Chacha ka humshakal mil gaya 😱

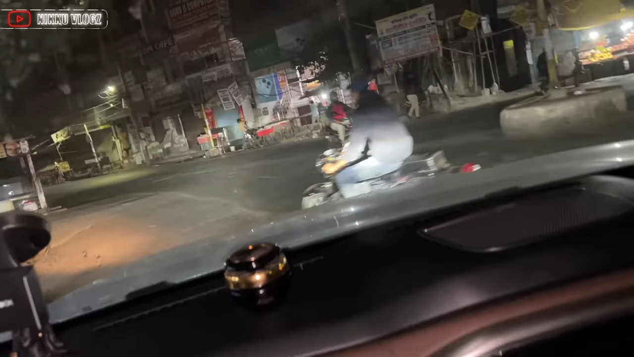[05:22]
वाई बॉआ वह यह कैसे बाइक चला रहा है वो घू थे